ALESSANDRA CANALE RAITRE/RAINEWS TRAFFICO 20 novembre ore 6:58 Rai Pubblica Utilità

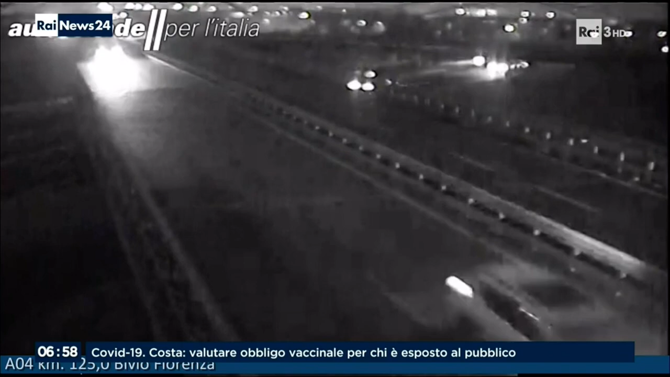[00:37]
qui siamo sulla 4 all'altezza di Fiorenza, flussi veicolari vivaci in entrambe le carreggiate,